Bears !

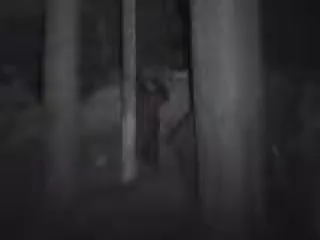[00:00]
Oh my gosh that's so freaking awesome. Are you getting it? Yeah I'm shaking now. Oh you got it.
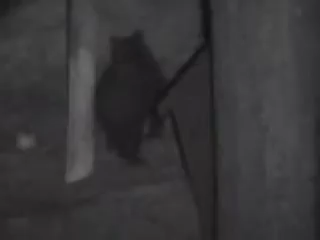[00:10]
Come on scratch your back buddy. Let's get closer. Rawr. Let's walk down. He looks about the same size as the one I saw the other night. That is huge. Thank you.